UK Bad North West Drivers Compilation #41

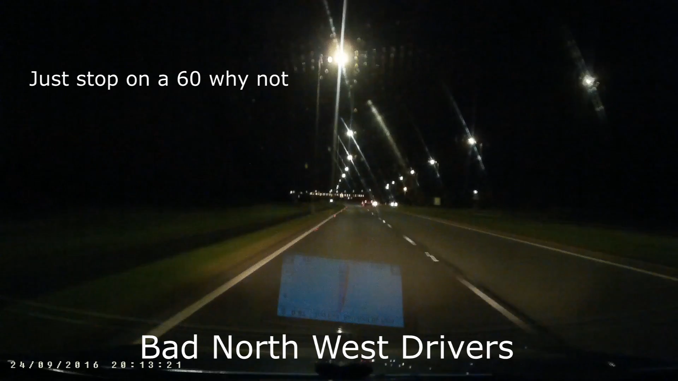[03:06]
I bet you have a big fat car and then don't You can bungalow see the other lot of land on it It's bigger than like a terraced house or something I think What the fuck are you doing? Why are you in reverse? What the fuck are you doing? It's a dual carriageway at 60mph and you've just decided to stop completely